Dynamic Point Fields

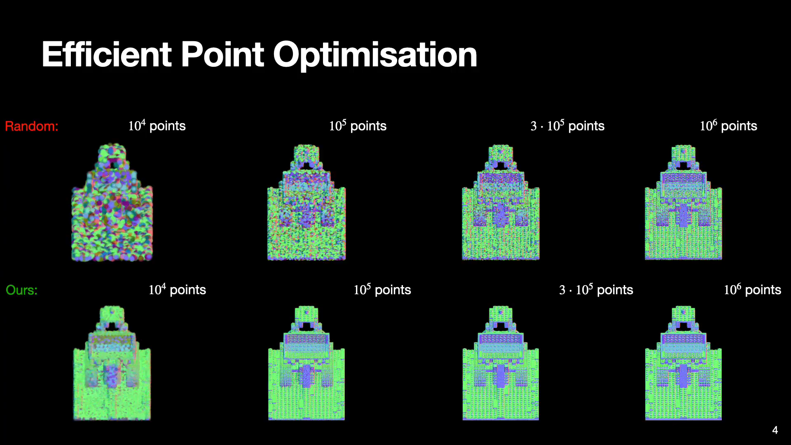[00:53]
we show that while simply storing randomly sampled points from a surface gives suboptimal results the proposed point optimization scheme leads to an optimal
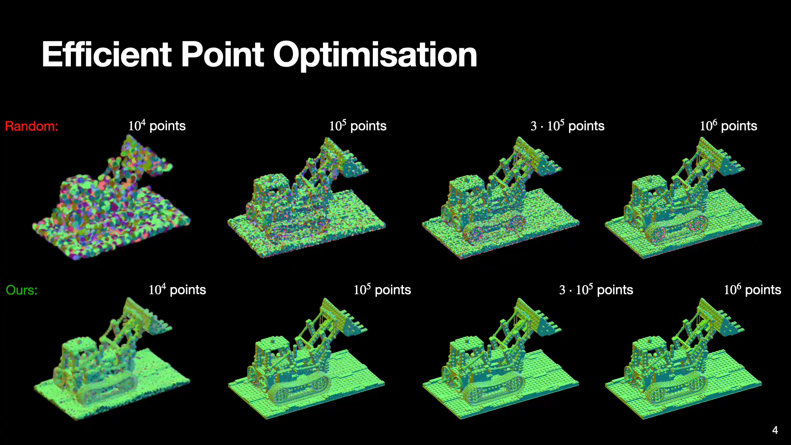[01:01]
redistribution of points and improvements both in terms of surface reconstruction quality and visual appearance of point normals
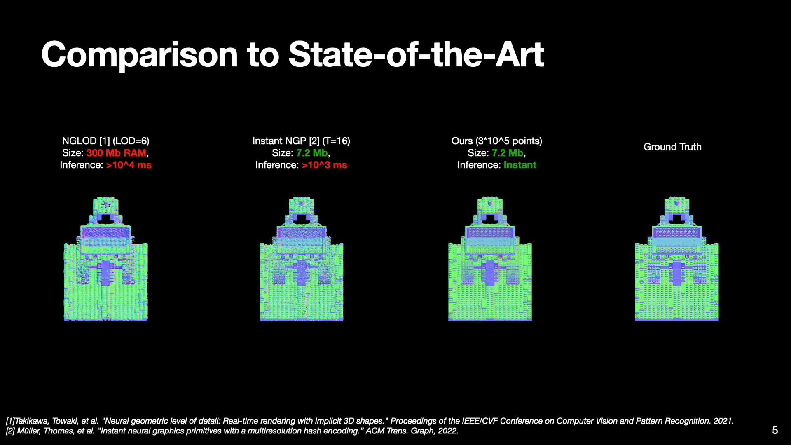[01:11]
compared to the state-of-the-art implicit models for 3d surface representation optimized point cloud model offers better reconstruction qualities on all metrics
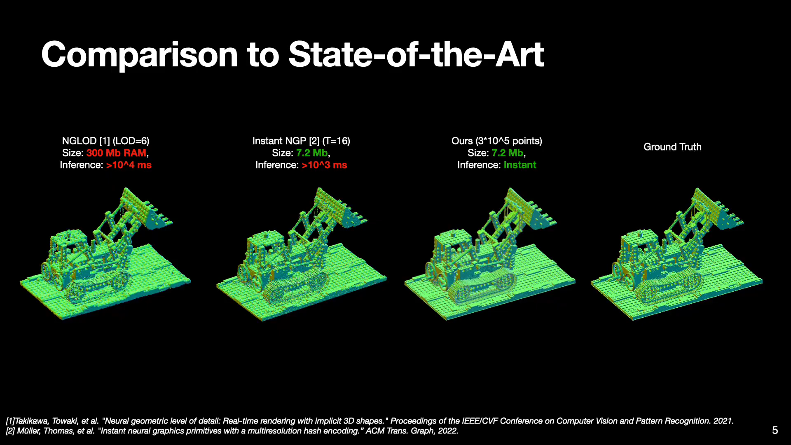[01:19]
while taking zero inference time thanks to its explicit nature next we extend the basic point cloud model to handle dynamic surfaces inspired by the latest works on deformation networks we model surface dynamics with a compact neural net that maps every point and its associated feature in a canonical cloud to a new location
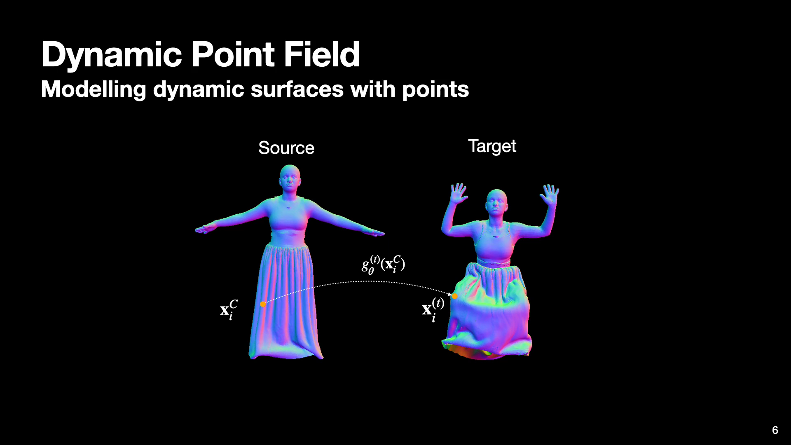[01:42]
in the case of small and smooth deformation while this formulation is directly applicable in the case of small and smooth